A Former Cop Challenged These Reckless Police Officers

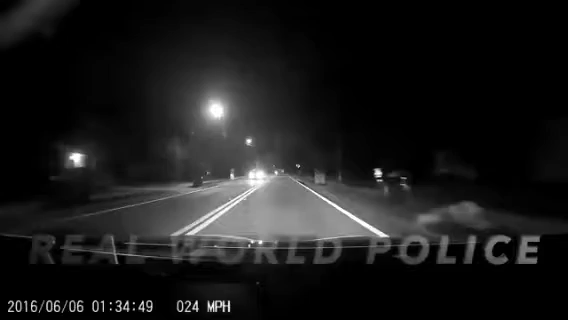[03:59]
the fact that the video clearly shows that he was not speeding when the officer shined his light into the vehicle shining any light into oncoming traffic can be incredibly dangerous and many individuals